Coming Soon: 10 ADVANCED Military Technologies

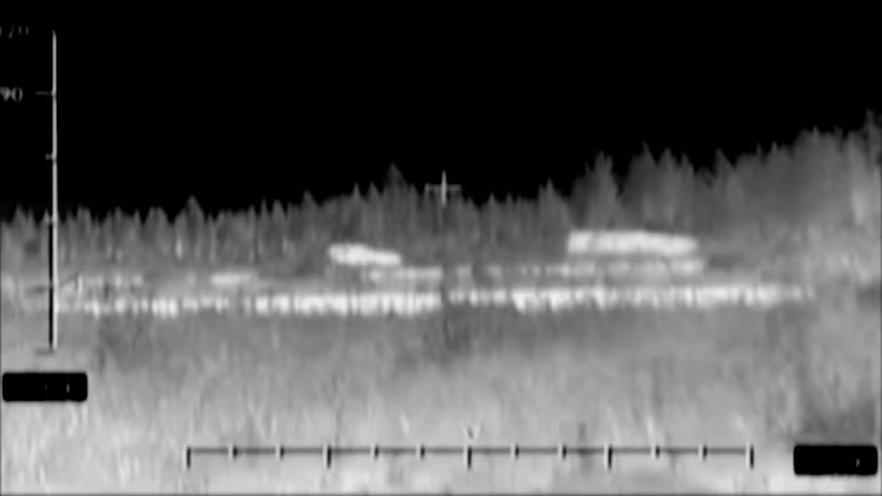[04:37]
designed to shield military vehicles from thermal imaging detection.
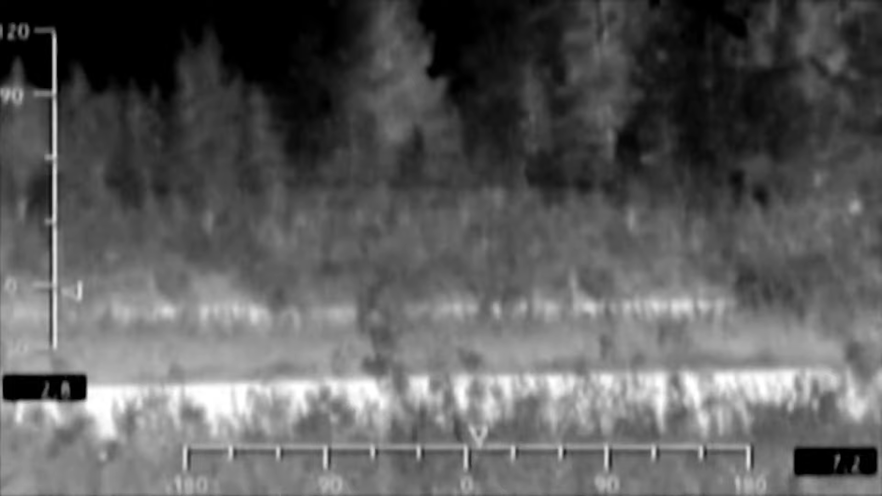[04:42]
It employs an array of hexagonal Peltier
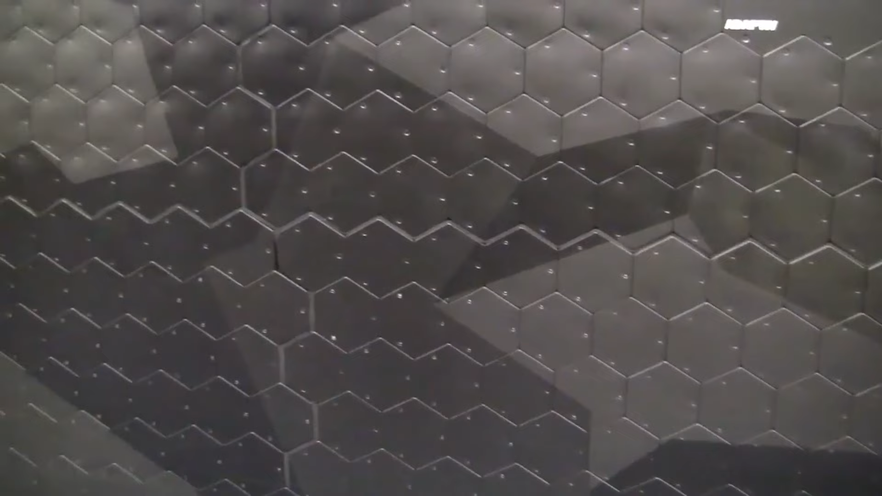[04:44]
plates that can swiftly adjust their temperature to mimic the surroundings or even resemble non-target objects,
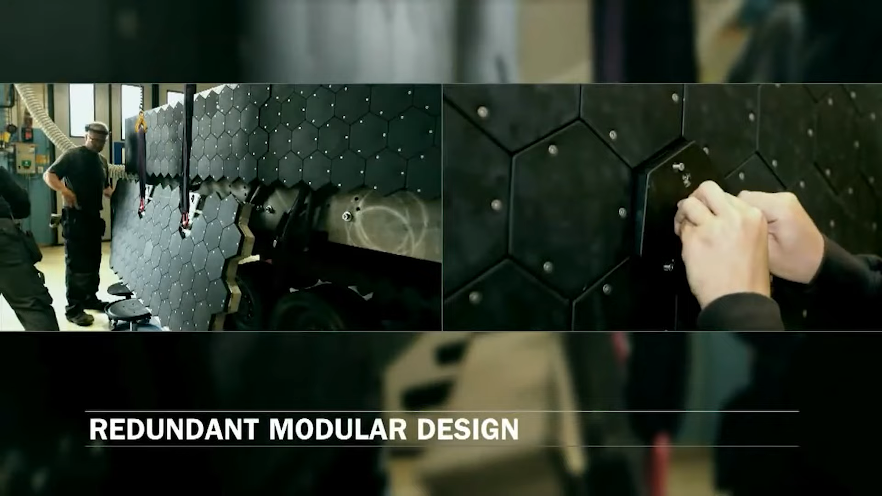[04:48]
aiming to introduce stealth capabilities to ground vehicles.
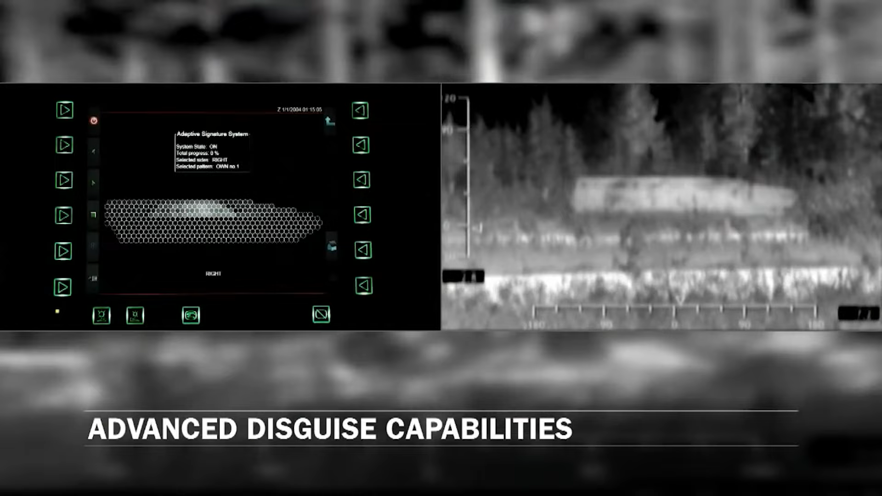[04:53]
By ensuring the vehicle matches the ambient temperature,
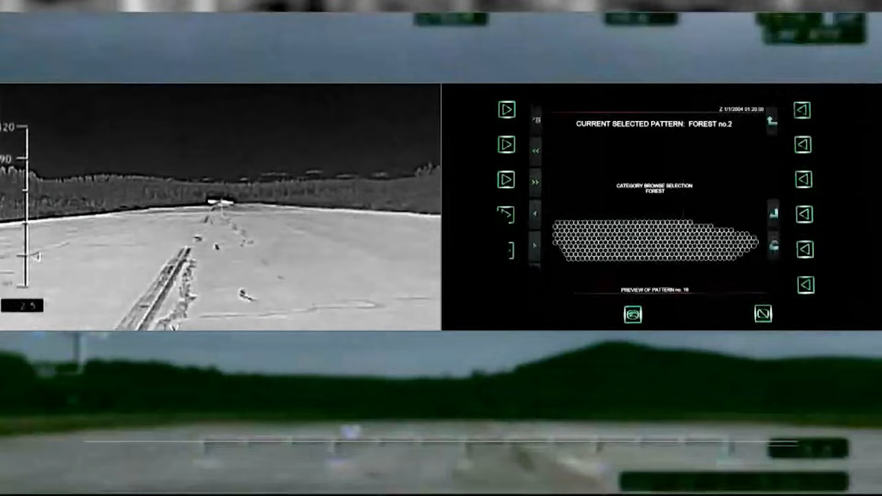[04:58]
Adaptive makes it nearly undetectable to thermal sensors, suitable for varied environments, from forests and deserts to urban settings.